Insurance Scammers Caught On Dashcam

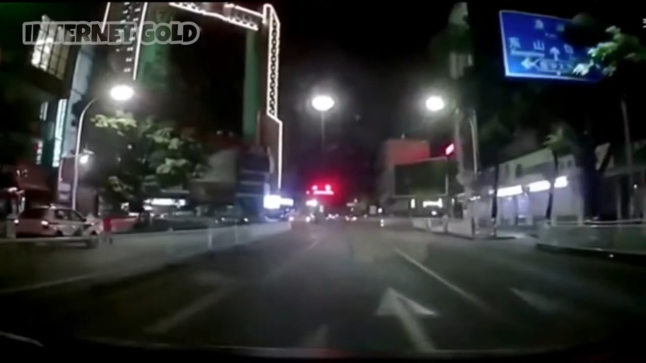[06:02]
it's pretty dramatic, look at this, it's like a ghost, I'd wear a t-shirt if I was doing that, or some kind of protection, but yeah, it's kind of mental, some people there, they see him, they just start going for him for some reason,